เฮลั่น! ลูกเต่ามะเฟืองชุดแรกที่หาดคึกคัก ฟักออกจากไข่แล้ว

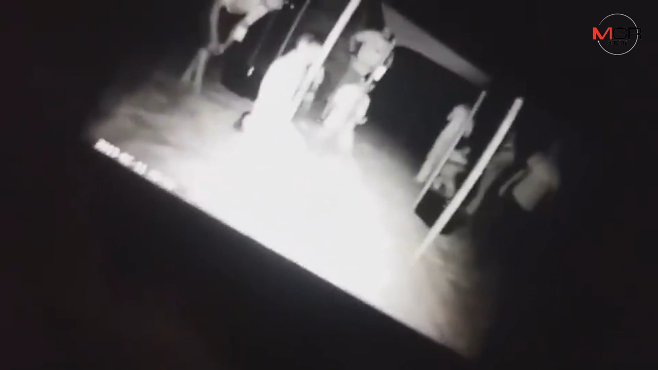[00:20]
อ๋อนี่เป็นหลุมมั้ยพี่นะ ครับนั่นมันเป็นแบบหลุมยุบตอนเย็นมามันยุบแล้วพร้อมเข้าตัวกันนะครับ